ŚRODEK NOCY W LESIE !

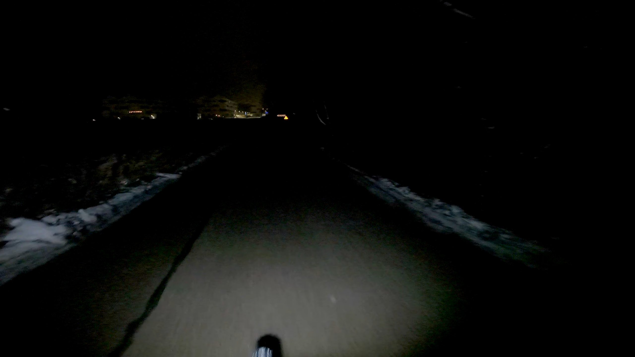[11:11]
Nie mam pojęcia Teraz można się wsłuchać jak opona Jaki naleśnik się z niej robi Taki wiatr Skoro jest wiatr, idzie odwilż Ciepły wiatr czuję Normalnie ciepły Ale będzie lipa Ale będzie lipa,
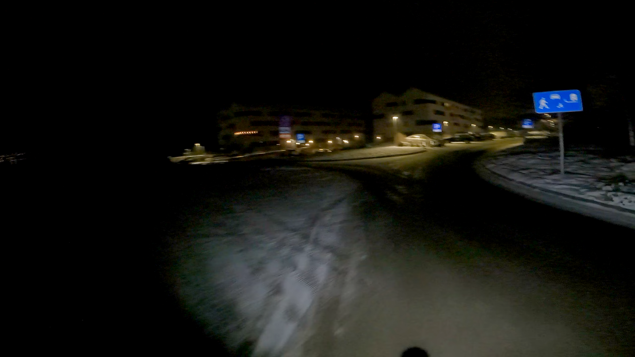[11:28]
nie najgorzej Bo dużo śniegu jest ogólnie Nie, tam nie jadę, bo już się raz wyjebałem